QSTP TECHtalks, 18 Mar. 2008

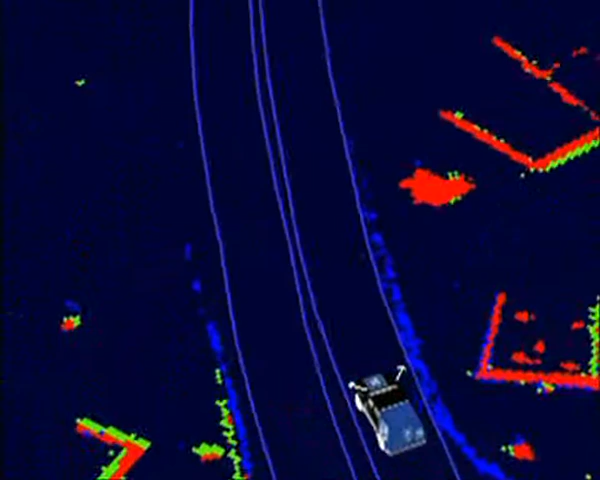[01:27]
It also has to be able to park.
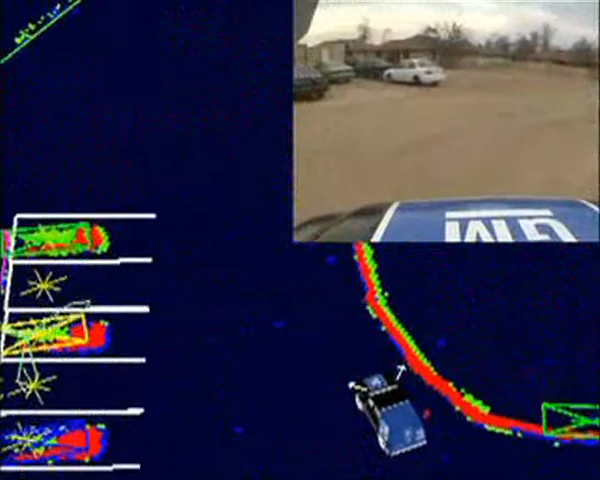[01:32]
So, this is a big open area with a number of cars parked in it and Boss has to come in and park itself between two of those vehicles.
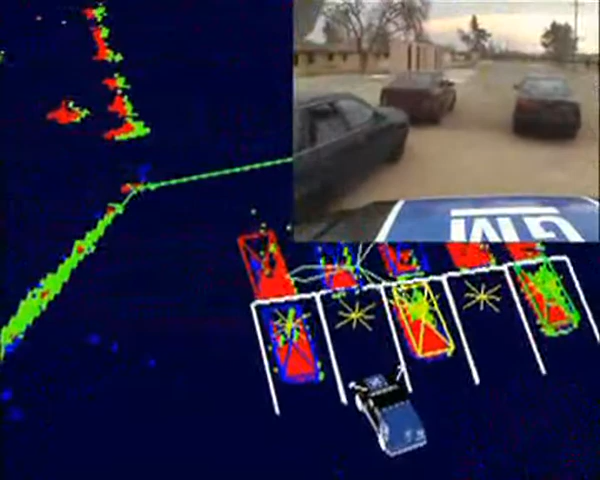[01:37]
And you can see how it's receiving those with the little rectangles and red pixels.
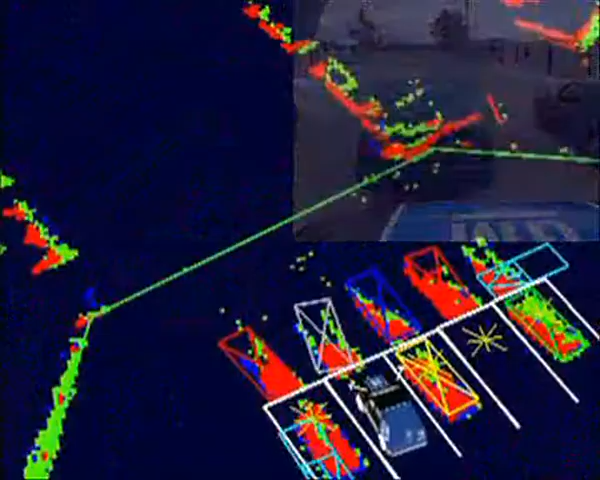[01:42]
And then it has to get where it's going.
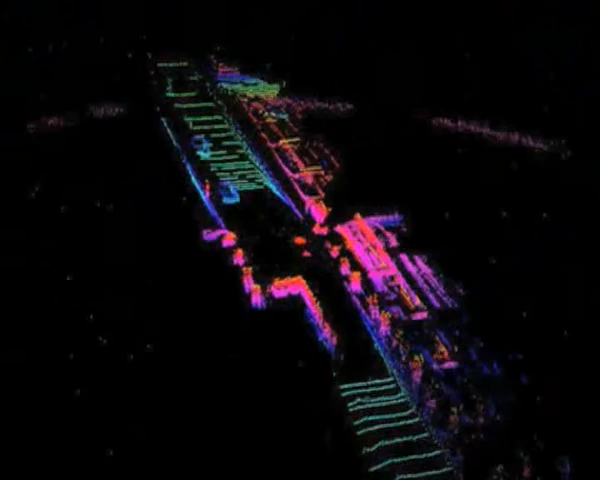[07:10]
So as an example, looking for static things in the world, this is data that comes from that big silver canister on top of the car, the Velodyne laser.
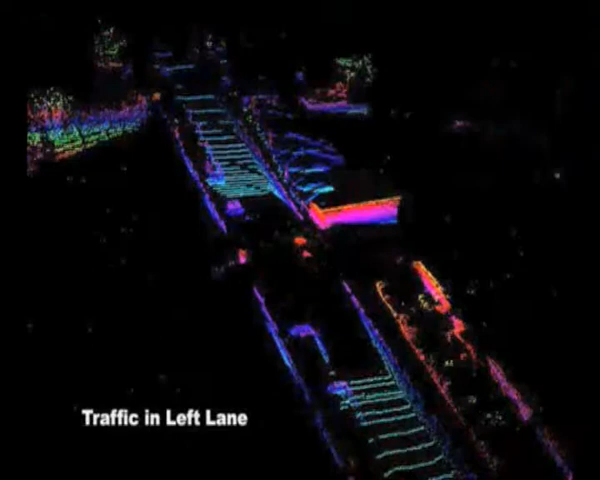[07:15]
And it's maybe a little difficult to interpret.
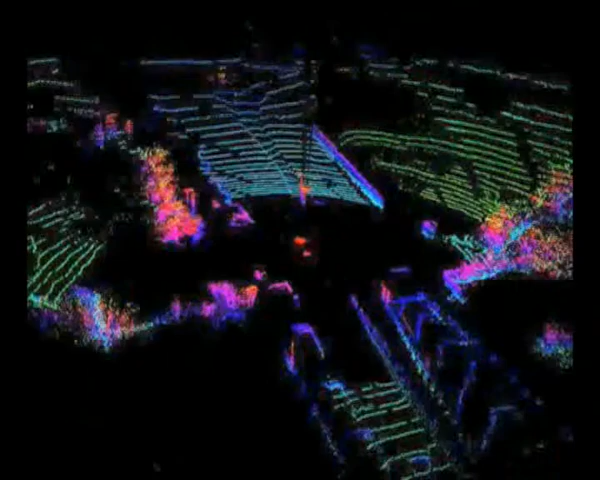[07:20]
But what I'd like you to see from it is you can kind of see the sides of the road. This car is right in the middle of the screen moving up it.
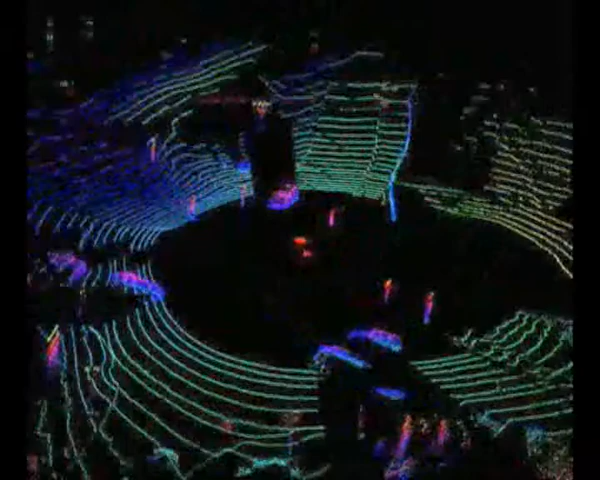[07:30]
And you can maybe pick out some walls on the right and some bushes on the left. And it's going past a stop sign now. And it's turning onto another road. And you can see that multicolored purple blob is a car. And the idea here is you get a lot of data all the way around it.